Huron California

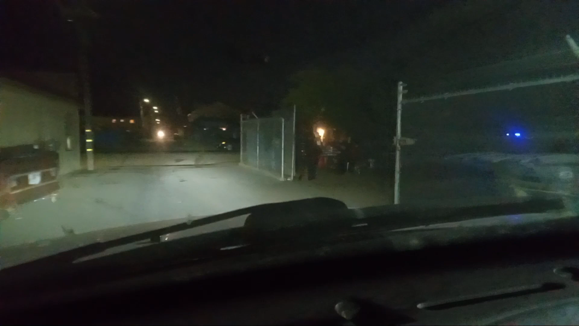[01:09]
Ya prendió la luz de emergencia Y ya va a ser